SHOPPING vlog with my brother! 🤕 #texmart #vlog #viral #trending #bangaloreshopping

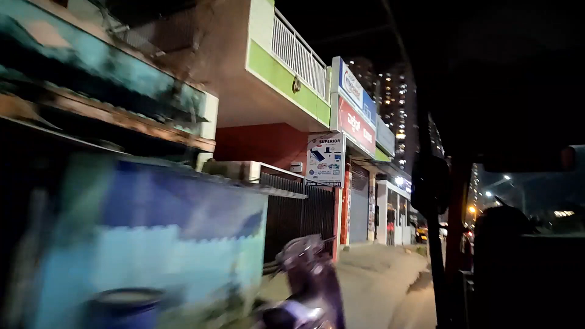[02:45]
देख सकते हैं प्रेस्टीज ग्रूप का बिल्लिंग नाइट में चमक रहा है बहुत